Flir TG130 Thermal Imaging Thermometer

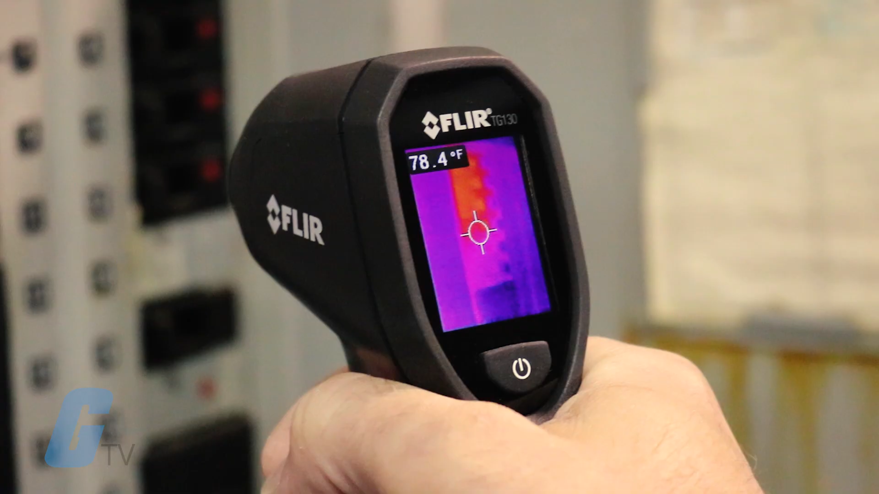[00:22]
On screen: spot 78.4°F
the TG130 will show you where potential problems are emerging so you can know exactly where to make your IR measurement, allowing you to reduce energy costs and solve heating and cooling issues.